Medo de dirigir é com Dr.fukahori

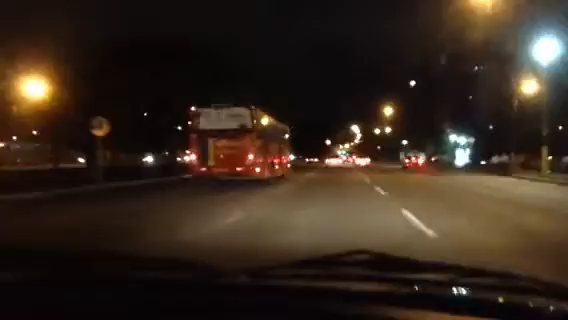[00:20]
na altura do viaduto da avenida Norte Estamos indo a BR-101 Estando tranquilo Você estava com medo ali?